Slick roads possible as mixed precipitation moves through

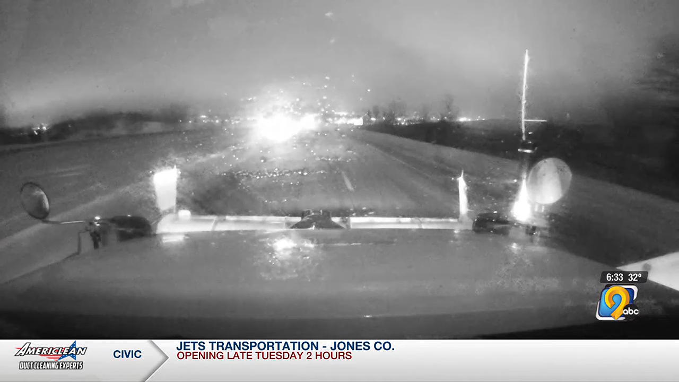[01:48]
This is a look at U.S. 151 southeast of Anamosa where visibility is much lower than normal.